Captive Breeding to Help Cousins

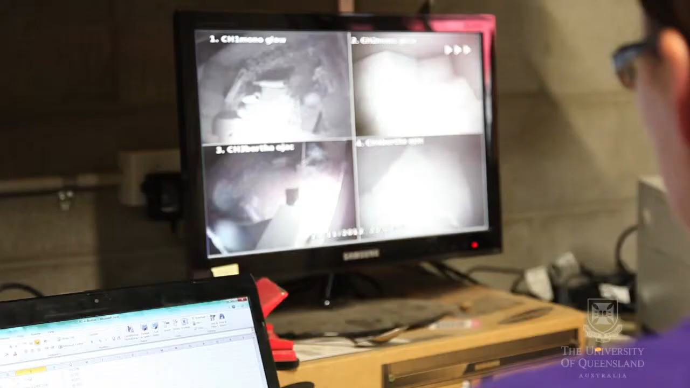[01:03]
We have cameras in all the enclosures and they're infrared cameras so we can see at night as well as during the day.